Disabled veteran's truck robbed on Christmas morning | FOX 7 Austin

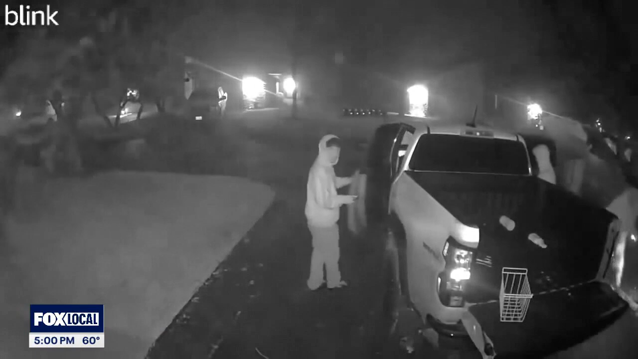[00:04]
The video shows three people in a Lago Vista neighborhood opening the doors to Stephen Kelleher's truck and rummaging through it. They took everything including clothes, Christmas presents, money, military memorabilia, his ID and medication to help keep him alive. It's basically like my house was in there.